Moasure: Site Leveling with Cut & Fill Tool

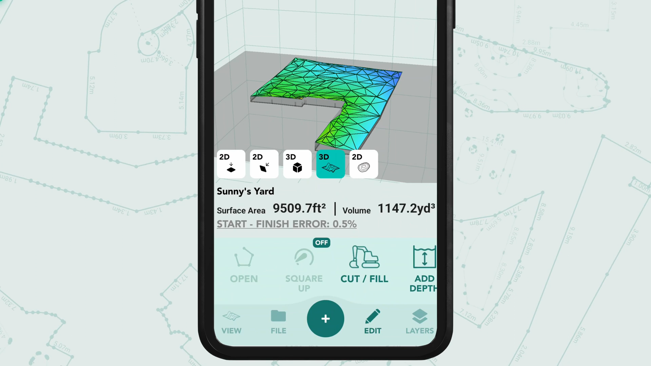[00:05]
In this video, we'll take a deeper look at the Cut and Fill tool within the Moja app. So let's quickly run through the key stages of a volume measurement. First, measure the perimeter.
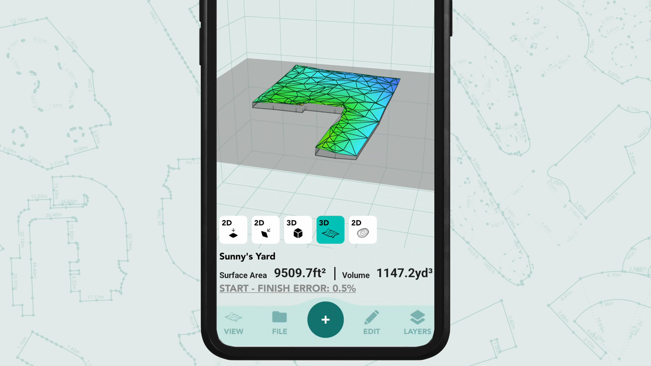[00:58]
Now open the Edit menu and find the Cut and Fill tool. The Cut and Fill tool is used for determining the amount of material to be excavated,
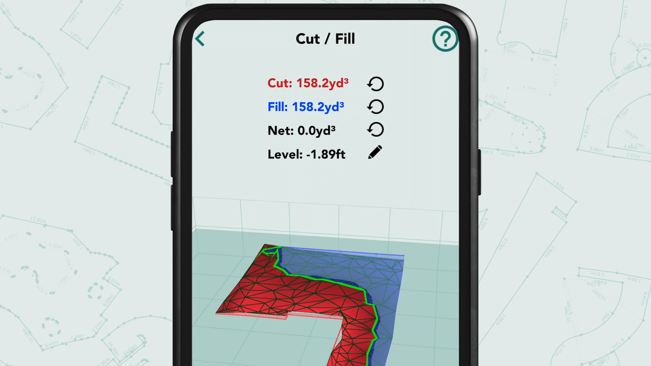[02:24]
158.2 cubic yards. It helps create a level surface for the yard while maintaining overall volume equilibrium.